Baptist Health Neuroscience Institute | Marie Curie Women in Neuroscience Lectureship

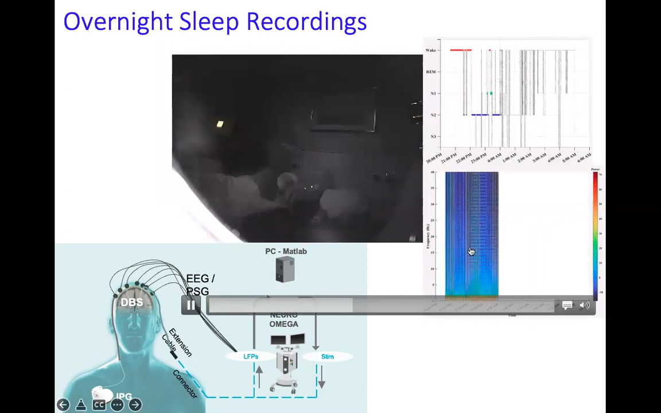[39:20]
And, um, what you're seeing here is the raw local field potential data that's been, um, pre-processed. And here is the hypnogram, um, based on the PSG, which we will then be correlating, uh, to the local field potential data.